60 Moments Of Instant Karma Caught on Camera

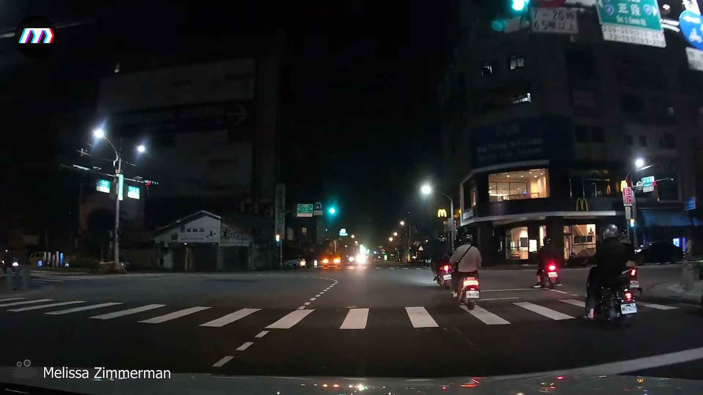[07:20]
Even if you're in a hurry, don't ignore the red light. Just karma will always follow you.